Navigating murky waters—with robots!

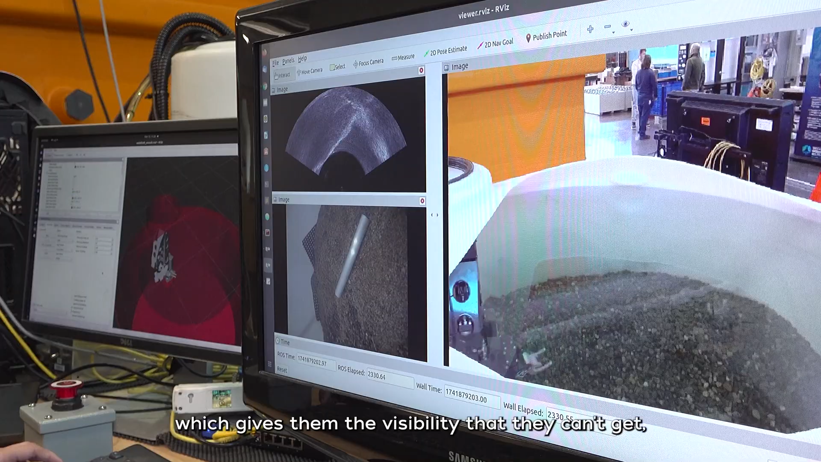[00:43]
which gives them the visibility that they can't get with the optical cameras when the water looks very cloudy.